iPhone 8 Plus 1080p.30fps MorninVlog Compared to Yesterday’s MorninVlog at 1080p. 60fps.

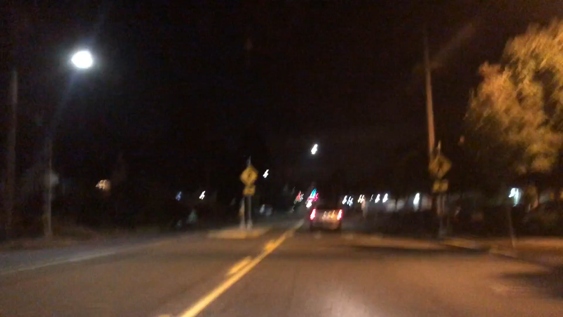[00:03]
hey everybody welcome back to my project 13 hope everybody's having a great morning thanks for joining me i wasn't going to vlog this morning but i wanted to do another video test with the iphone 8 plus this time in 1080p 30 frames per second yesterday's early morning vlog was
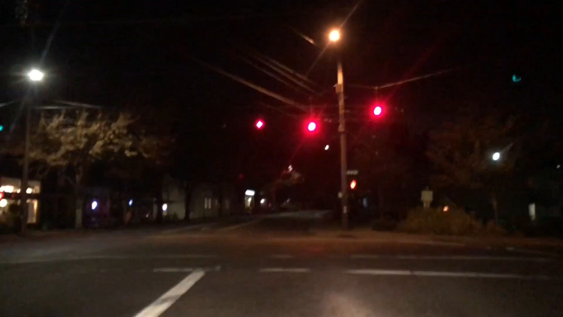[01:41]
it's the u11 the s8 the note 8 the moto g5 plus i'll tell you man it just shoots it holds my devices in place really well to shoot really good video now if there's any extra shakiness when using the iphone 8 plus it's it's it's not the suction windshield smartphone mount i keep saying that in different many various
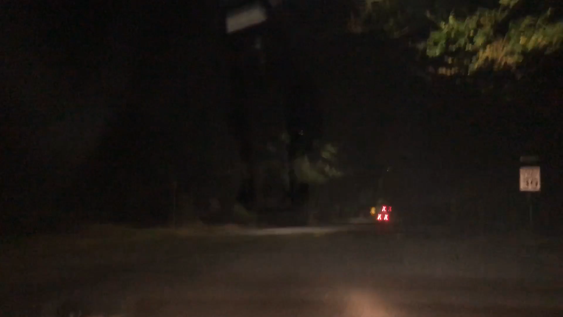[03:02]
right now it looks like it's doing really really good so maybe it was in 60 frames a second i noticed that mobile geezer mentioned that in the feedback yesterday and grant replied to him mentioning that it could have been the 60 frames a second
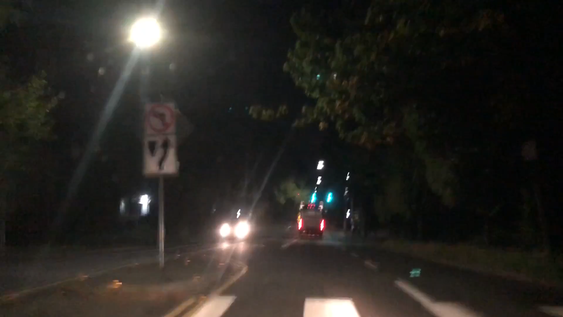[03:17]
and um you could be right grant so uh i appreciate all the feedback but that's why i wanted to do another video test
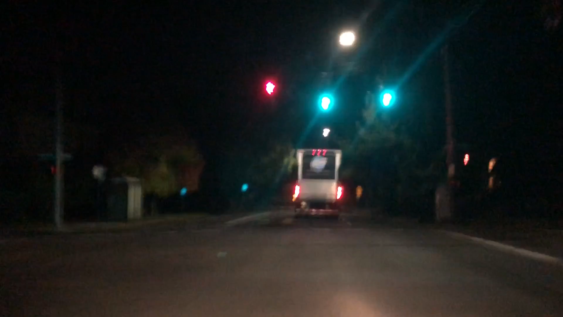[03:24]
to see how it did in 30 frames
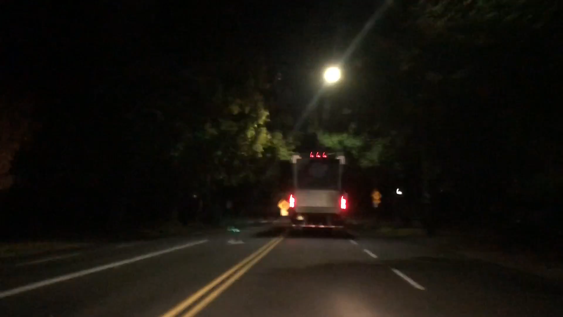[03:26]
per second this is where you really for me in my opinion where you really test these
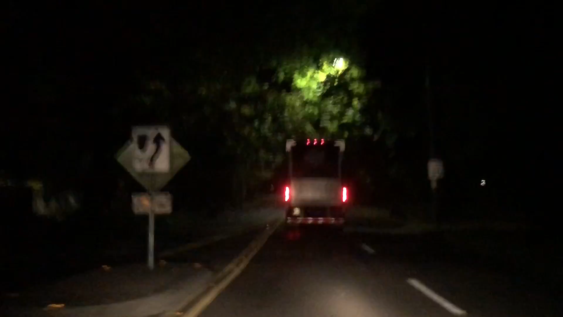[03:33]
devices because when it's dark out like this
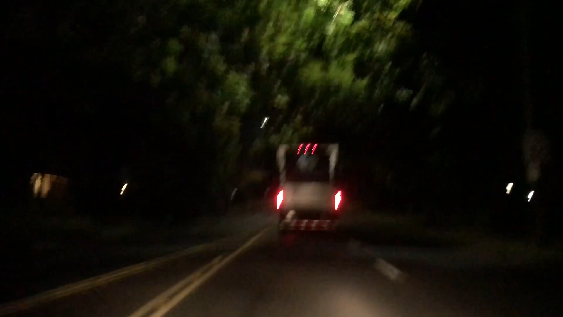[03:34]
they work a little harder these these devices work a little harder in shooting video it's a lot easier during the day when there's a lot of light out but you got a lot of neon lights headlights those truck lights and then there's dark areas so it has to stay in focus and not get distracted by all these different areas that could allow focus honey
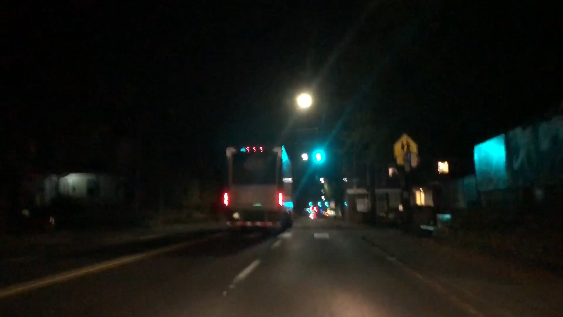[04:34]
he was actually covering it and he went through the red light as well so that's what i get for following that guy oh well that doesn't happen too often caught on video anyway you let me know are you seeing any shakiness
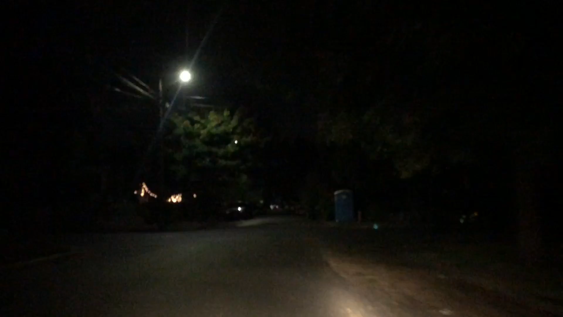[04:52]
like you did in yesterday's morning vlog you can go back and check that one out if you haven't um are you seeing any focus setting what's the audio like let me know with the iphone 8